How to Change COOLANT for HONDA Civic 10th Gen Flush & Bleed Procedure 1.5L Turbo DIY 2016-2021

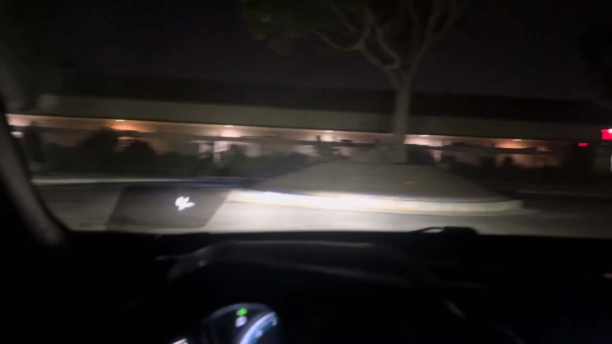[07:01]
These new headlights are super bright. Hopefully I'm not blinding people on the road. I did lower them a little bit.
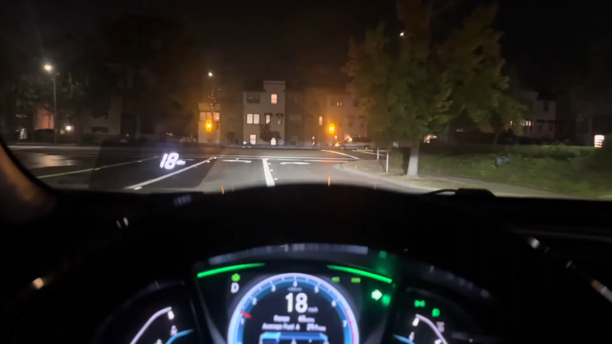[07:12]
So you want your heater to blow hot air. That means that it's burping the air out of the system.
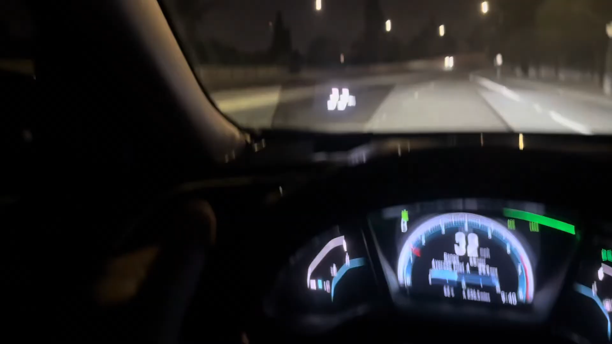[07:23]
It's bleeding the coolant system to get some of those bubbles out. Right now my heater is blowing warm air. Hopefully it'll get warmer as we drive on. This right here is my heads-up display.
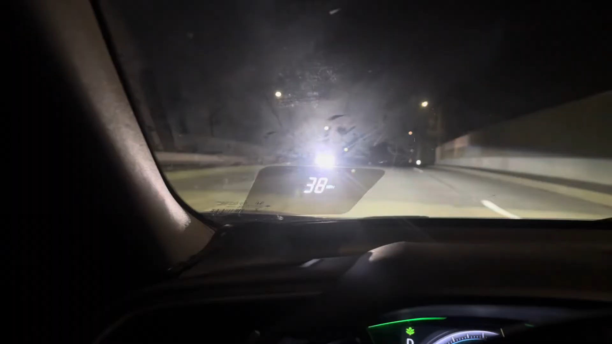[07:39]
It shows me my speed but it also can show voltage, RPMs and other things.
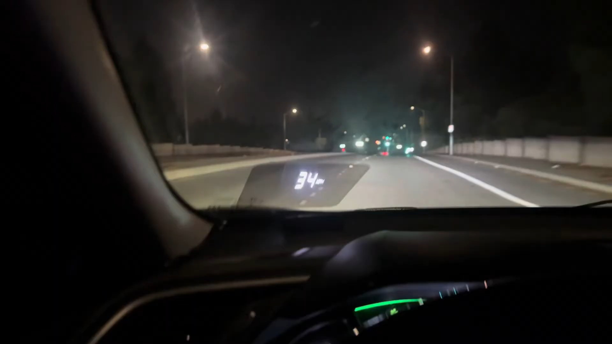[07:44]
I just like to show it my actual speed because it's different from my speed on the speedometer.